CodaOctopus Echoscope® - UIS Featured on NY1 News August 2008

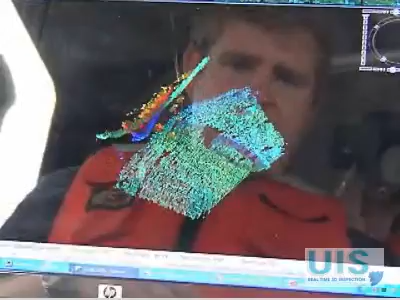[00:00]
I'm Adam Balkin. What you're looking at is a three-dimensional image of a sunken ship underneath the Throgsnet bridge.